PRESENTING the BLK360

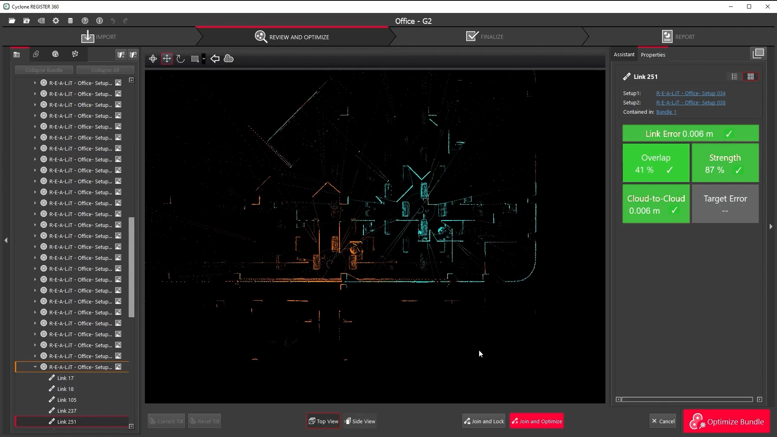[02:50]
With Cyclone Field 360 available for Apple and Android products,
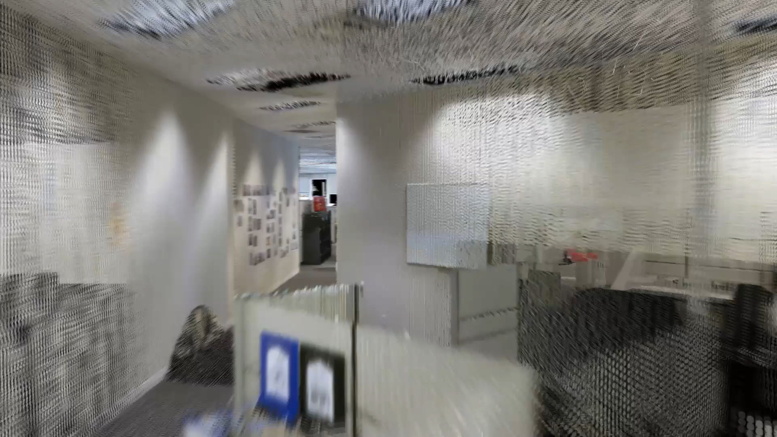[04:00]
This beautiful little scanner is just right for people who need precise, clean data in a hurry.